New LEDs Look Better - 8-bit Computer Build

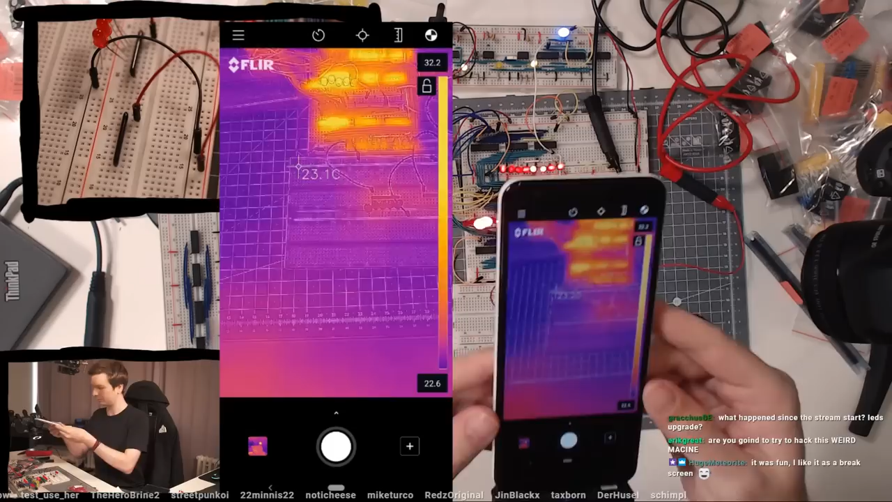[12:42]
On screen: spot 23.1°C
So these LEDs show up as yellow, but if you look at the temperature scale, it's not so extreme. Like the ICs themselves get way hotter. Like these ICs also have to drive those LEDs, right? These LEDs are connected to that IC. So that IC is heating up to like 47 degrees. The LEDs themselves are like at 35 degrees, I guess.
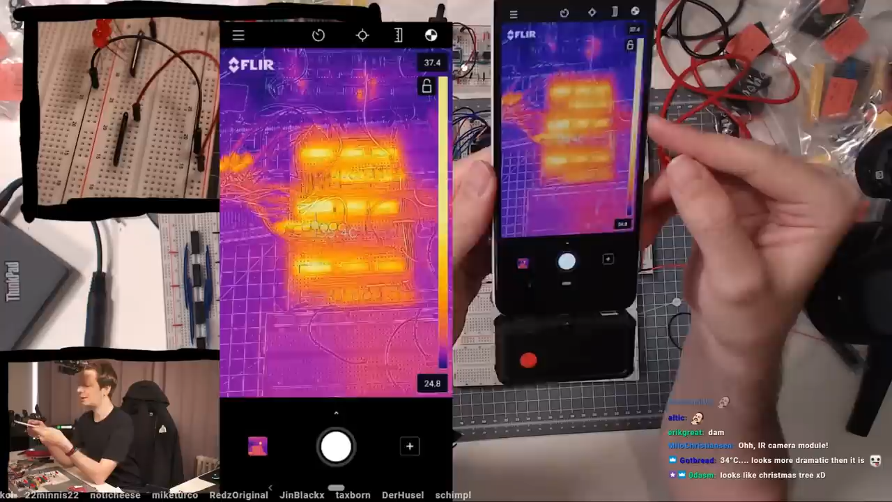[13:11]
And the surrounding here is like 26 degrees, 27 degrees. So yeah, the ICs definitely get hot, but the LEDs don't get as warm as in comparison. So I think it's totally fine.
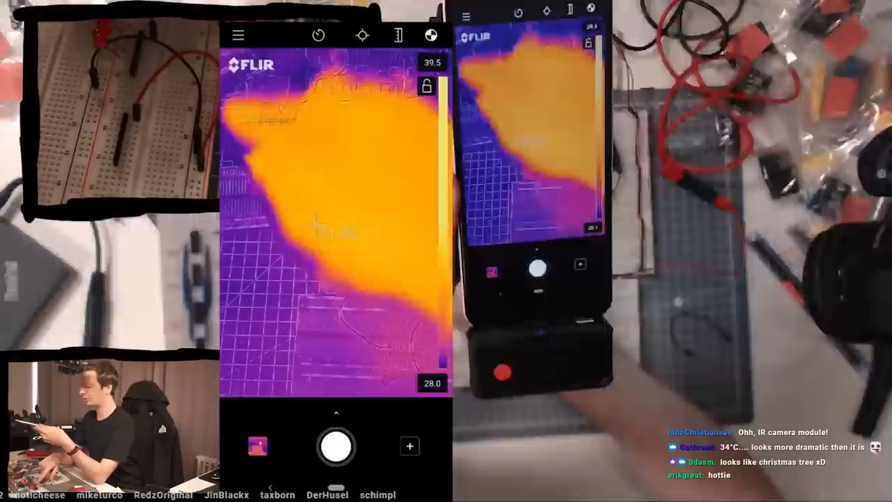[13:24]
You can also, of course, see it up there. They do show up, but it's not as extreme. I definitely want to switch to these ones or the flathead one.